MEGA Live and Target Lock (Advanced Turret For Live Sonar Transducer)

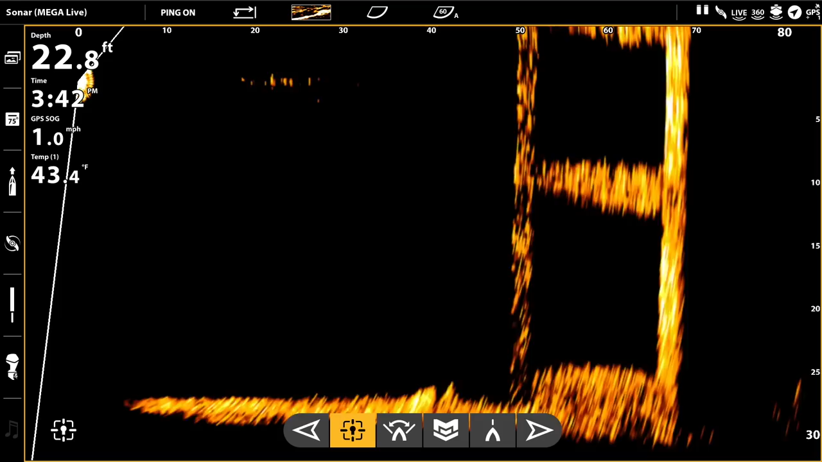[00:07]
On screen: depth 22.8 ft, water 43.4°F, speed 1.0 mph
Today we're talking about the Target Lock and Mega Live.
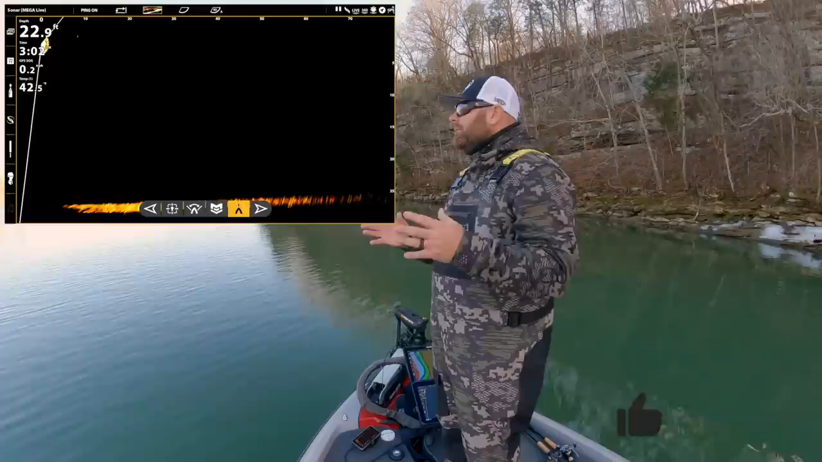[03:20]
On screen: depth 22.9 ft
The downside is you lose that kind of quick sweep search mode that a lot of guys like to move. You know, they move that, that Ultra X foot pedal up and down and they're just panning out there. Go ahead and show you guys. They're just panning left and right looking for bait fish.
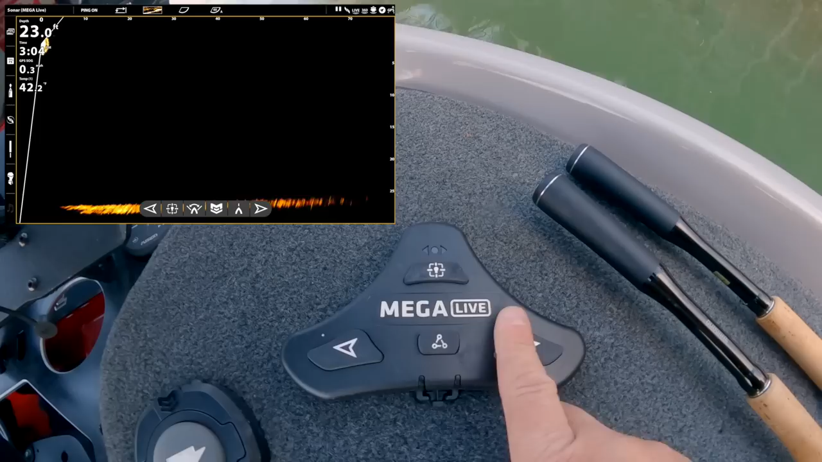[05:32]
On screen: depth 23.0 ft
So there is a little foot pedal over here. I'll get a closeup of that real quick for you. Show you guys this. It's got left, right, that's your target lock. We're going to talk about that here in just a second. And this is a key piece to the unit.
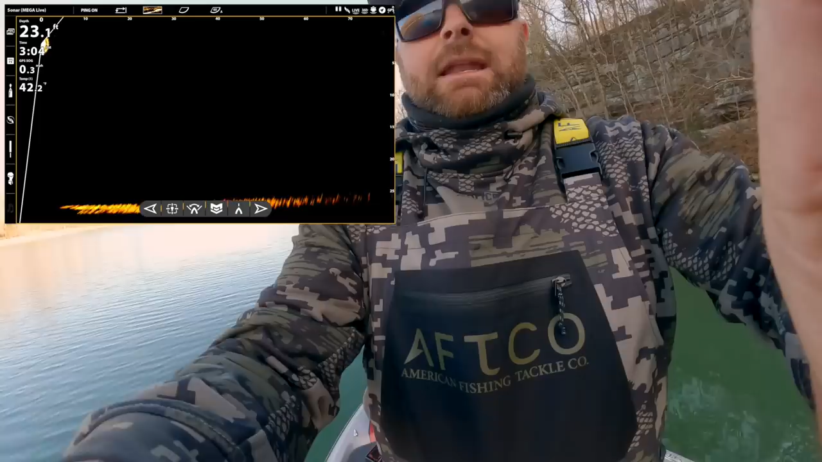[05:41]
On screen: depth 23.1 ft
That is a button that you can customize to set whatever setting you want. Maybe you want it to store a waypoint. Maybe you want it to reset your live straight ahead off the bow of the boat. Maybe you want it on the feet, the panning feature, the sweeping feature. Maybe you want to kill the sonar ping completely. Just stop pinging. I have it set to Minn Kota steer so I can click it on and off controlling it with my trolling motor. Because here's the deal.
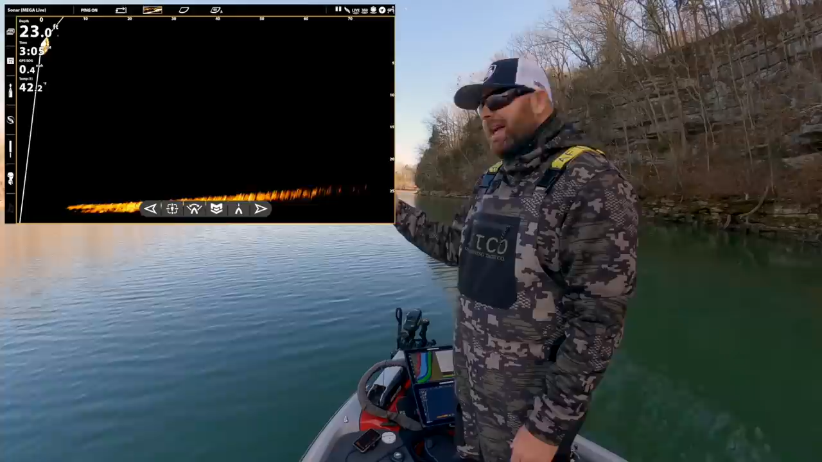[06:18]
On screen: depth 23.0 ft
that live, just following that spot lock trolling motor. So that's what I have it set up to. I'm going to show you guys how to do that real quick. So now that we kind of talked about the target lock, we talked about the turret system. Let's go ahead and use it. I'll show you guys some of the features, how to set it up. And then we'll go run down this wall and see if we can find some fish or some bait fish, maybe some standing timber in the water.
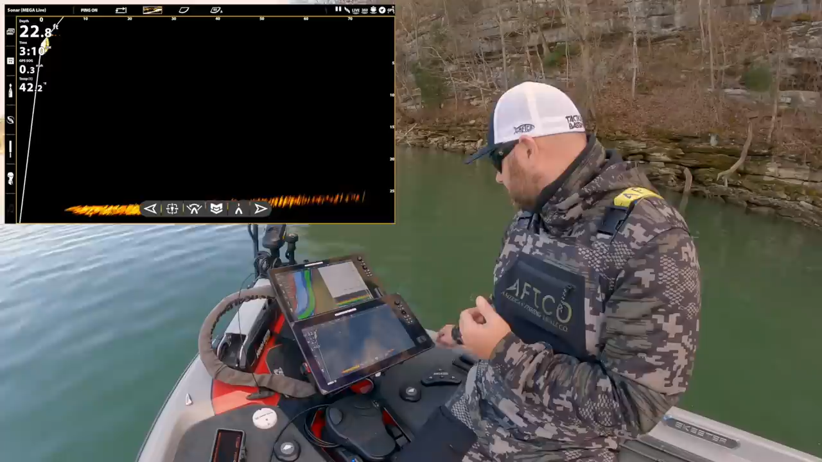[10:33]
So you can see right there, right and left on the foot switch. Say my trolling motor is pointed off to the port side of the boat. So if I hit this one boat network button right here, boom, that resets that target lock to the same. It's pointing at the same location that my mega live or that my trolling motor is pointing at. So my mega live is now pointing with my trolling motor.
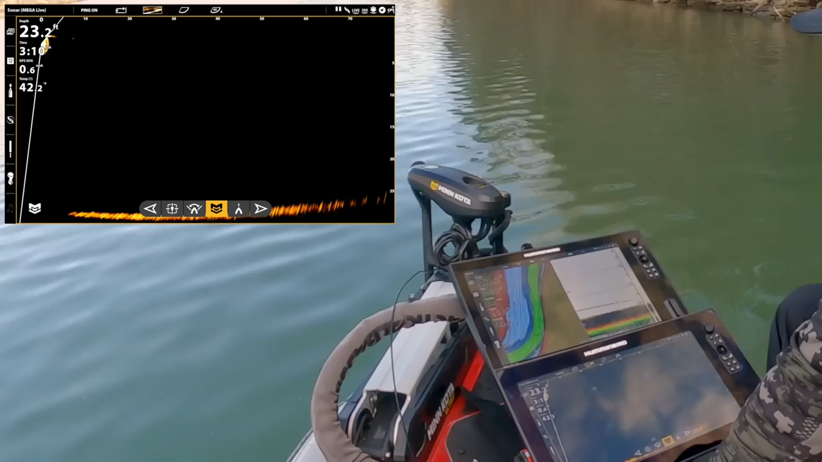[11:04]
On screen: depth 23.2 ft
And now I can steer where that live looks with my trolling motor. And that was the number one thing that people complained about, about having the turret is they lost that, that, that control ability with the actual trolling motor.
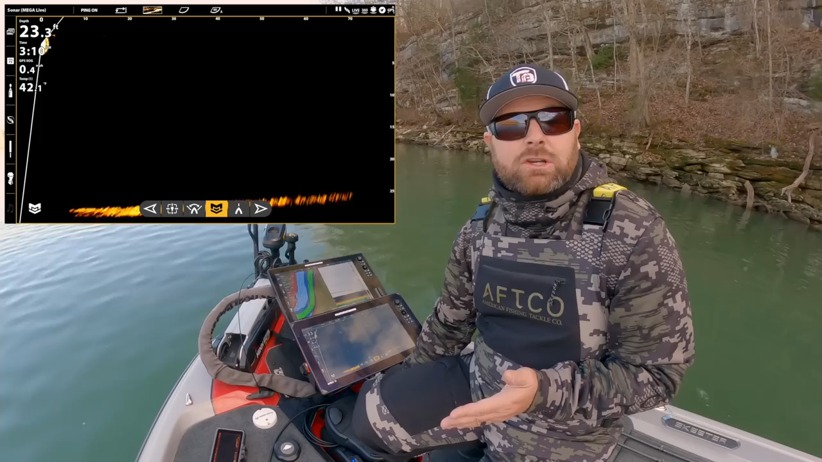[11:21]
On screen: depth 23.3 ft
And so I saw guys mounting it on, uh, different things to try and fix that. But, uh, these guys, when they, when they did all this, they really thought that through. And that's one of the best features. So the other feature that I really love, let's go see if we can find a piece of structure or something that we can lock onto. So you can see right now I'm controlling this with my trolling motor. I'm running up this bank, looking for school of bait fish, looking for fish down on bottom.
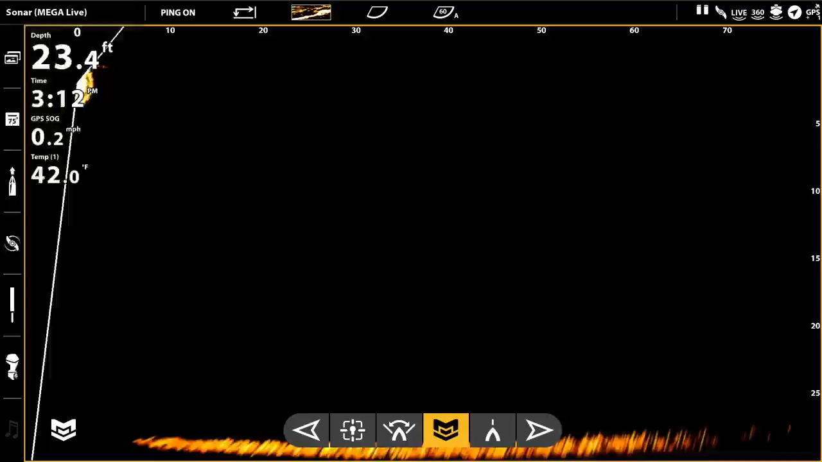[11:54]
On screen: depth 23.4 ft, water 42.0°F, speed 0.2 mph
Let's go ahead and drop my depth down. The other thing I do, I never run this on auto.
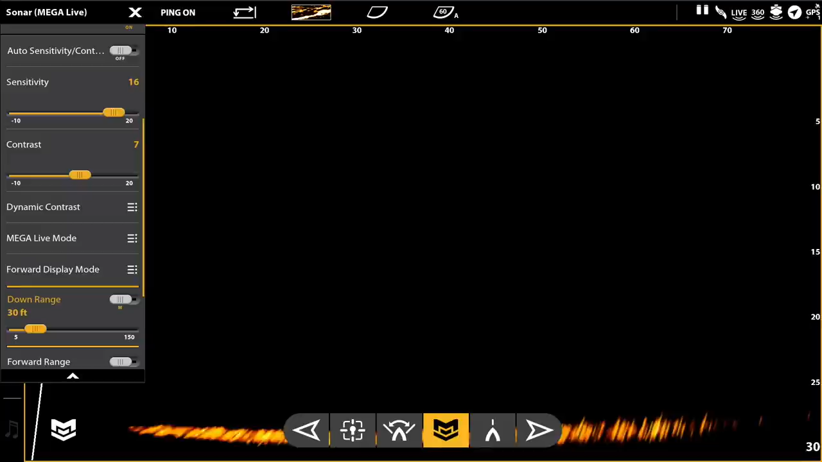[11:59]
I always set my distance out away from the boat manually and my depth manually. So right now we're set at 80 feet. We can go 90. I've done it out to like 120, 130, looking for, uh, bait fish out over, uh, open water. See what we got. Coming in the shore.